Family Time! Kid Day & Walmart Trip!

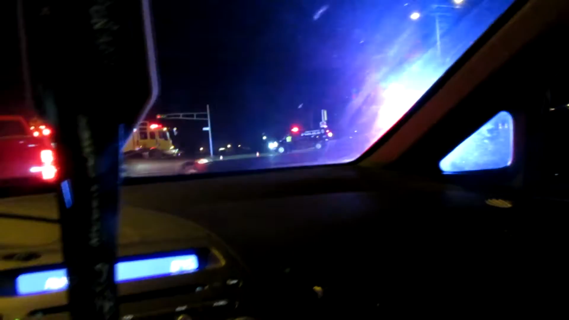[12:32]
In the closets of Narnia Walmart. What's he shoveling up? Is that probably glass? Let's figure this out and not get hit.